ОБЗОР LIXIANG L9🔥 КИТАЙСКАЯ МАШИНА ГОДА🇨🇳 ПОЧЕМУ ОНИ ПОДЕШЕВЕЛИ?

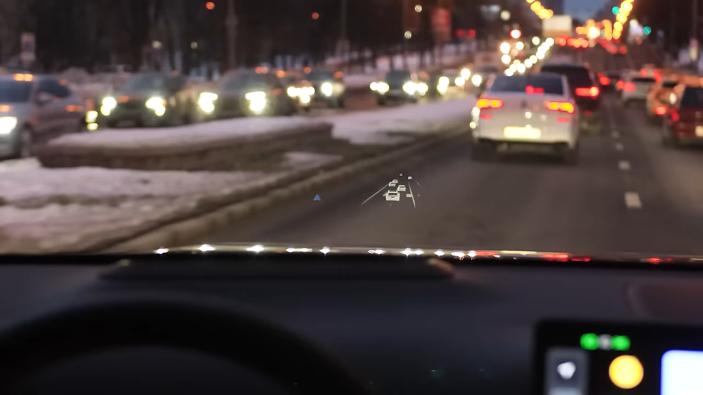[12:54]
Все вот эти датчики, LIDAR, который рисует вам офигенную проекцию вообще, что происходит спереди с машиной. Третий монитор, который смотрят пассажиры.